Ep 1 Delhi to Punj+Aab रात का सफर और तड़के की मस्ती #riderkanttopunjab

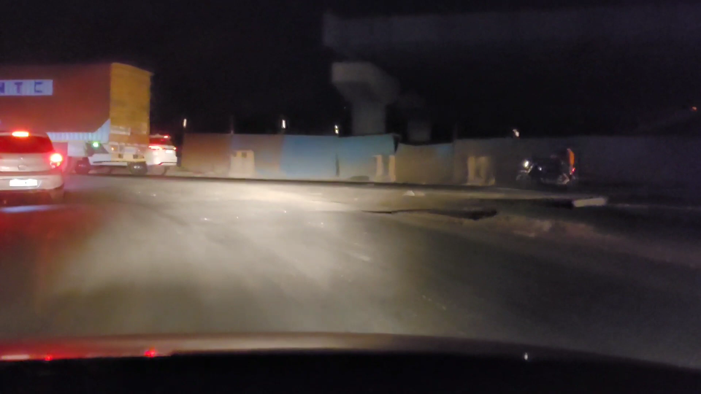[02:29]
टोवर्स पंजाब अंबाला कुरुक चेतर करनाल पानीपत चलिए
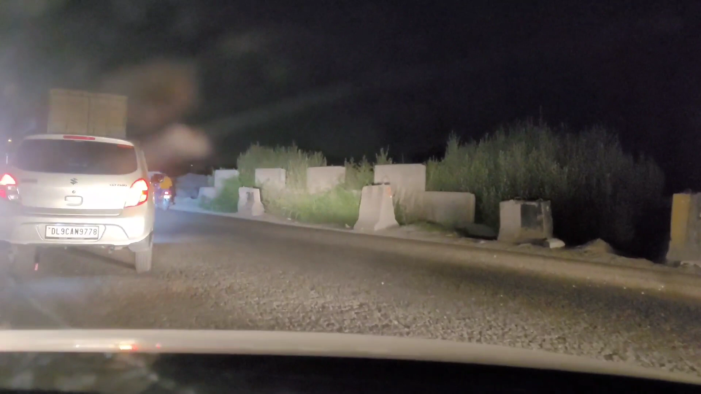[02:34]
आगे चलते हैं यह � तो बहुत चल चल रहा है बहुत परेशान कर
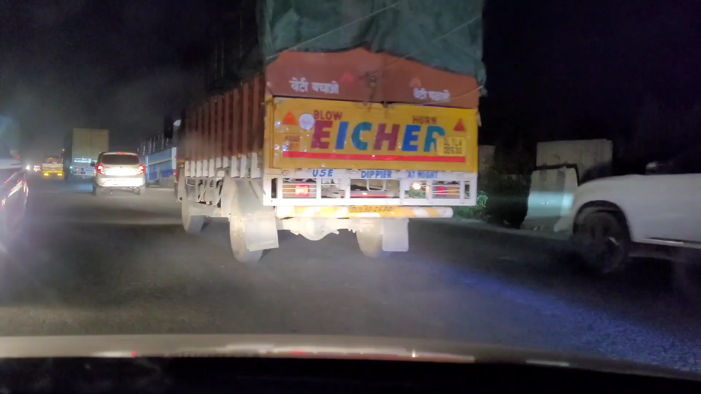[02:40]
देगा तो दीरे दीरे आगे निकलते हैं लाइव कमेंटरी देना है यहां मुश्किल हो जाएगी थोड़ी सी तोड़ी स्पीड भी बनानी है और थोड़ा टाइट शेडूल है
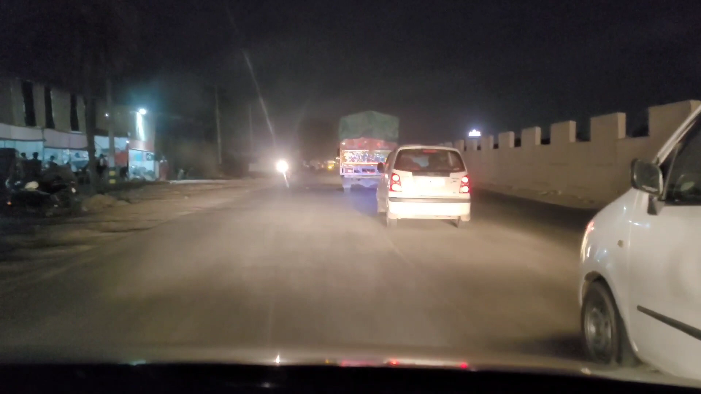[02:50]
लंबा चलना है छोटी गाड़ी है छोटी
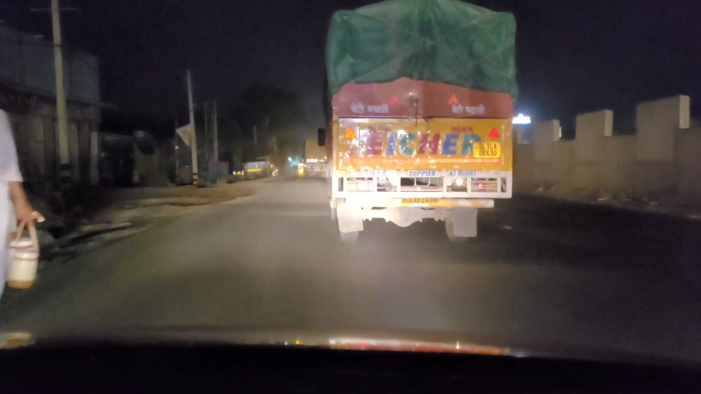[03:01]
तो क् हुआ कि कैसे आया था तो चलिए आगे चलते हैं देख रहे हो ना आप कितना इस रोड़ पर ट्रैफिक
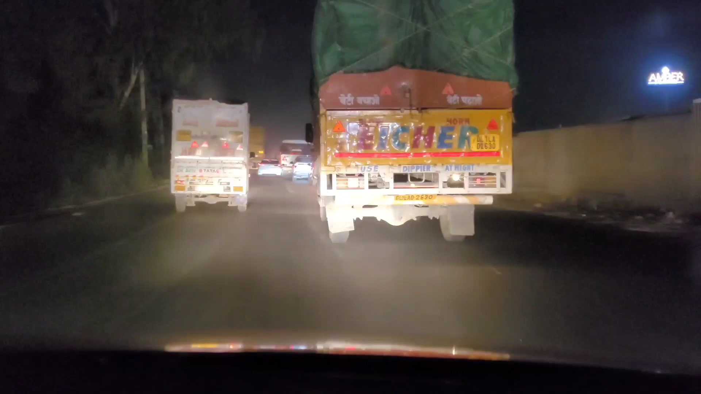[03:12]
है बड़त चबदस ट्रैफिक चल रहा है इस पर अभी सिंग बोडर आया नहीं है
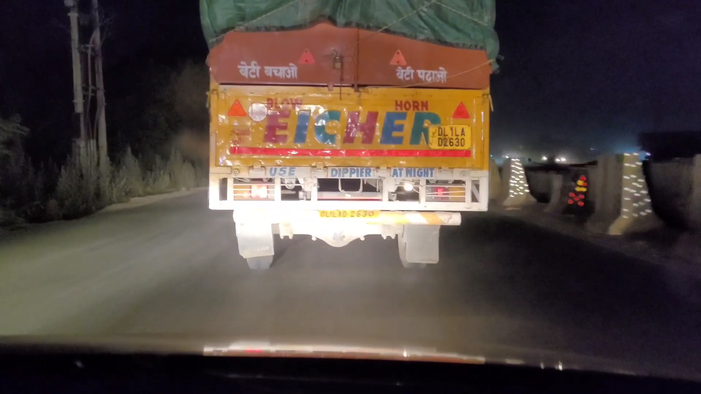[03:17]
दिल्ली हरियाना बोडर अभी आगे निकलेंगे तो चलिए
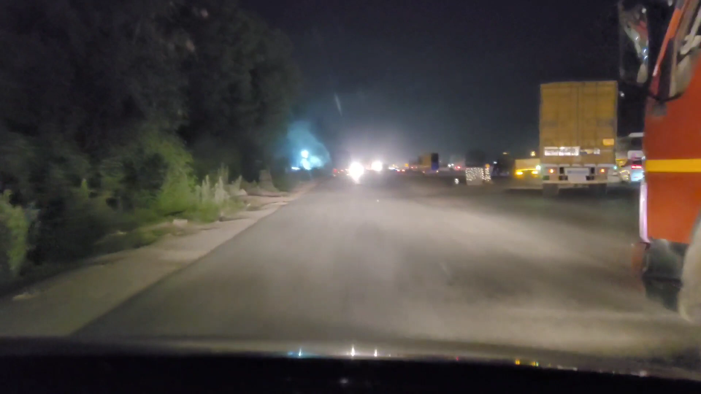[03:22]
अब मेल लाइन पकड़
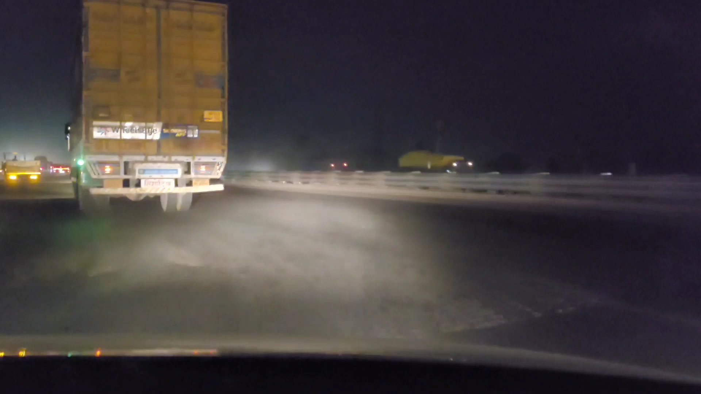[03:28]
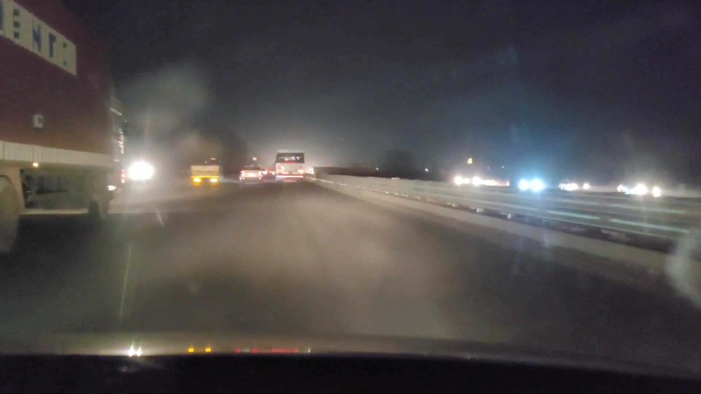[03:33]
और यह पीछे दिल्ली से बाइपास से आता है मुखरपा चोग और सीधा अंबाला और सीधा जाएगा यह कश्मीर के स्रीनगर चलिए चलते हैं इसी रोड़ पर अंबाला तक पर देखते हैं हमागे कहां चाहते हैं यह हाईवे पाथ ते निकल गए फजगे जाम मर मर गए यहां पर तो अब
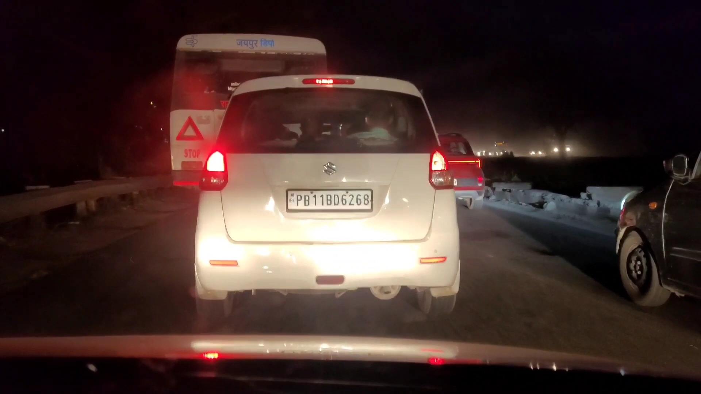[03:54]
पतानी सिंग वोडर तक कितना जाम होगा अब क्या करें आये थे रात को
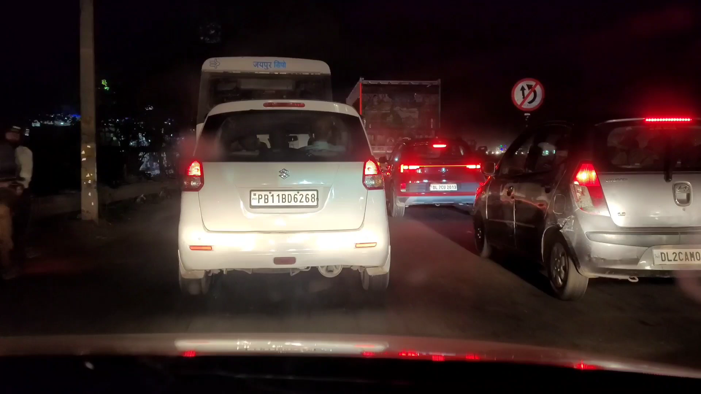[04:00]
यहां पर यह अंडर कर्स्ट्रक्शन हैं एक्चल में प्रोबलम इसी थोड़ी सी हो रही है यह सर्विस रोड़ पर चल रहे हैं उस मेल लाइन से फिर सर्विस रोड पर आके हम चल अब यह
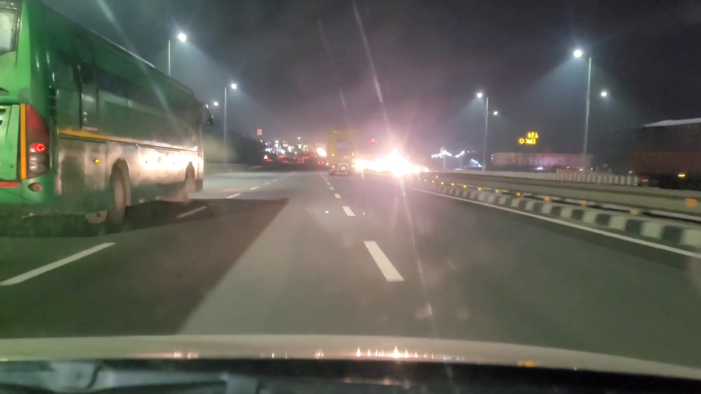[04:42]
लेकिन हो कि पानी पत सिटी नजदीक लगते लगते ट्राफिक हो जाए लेकिन अभी रात के साथ सवाब आ रहा होगे तो उमीद रही है कि ट्राफिक मिलेगा लेकिन फिर भी यह तो रस्ता है स्रीनगर कश्मीर के और जाने वाला इस पे कोछ आम दिनों में भी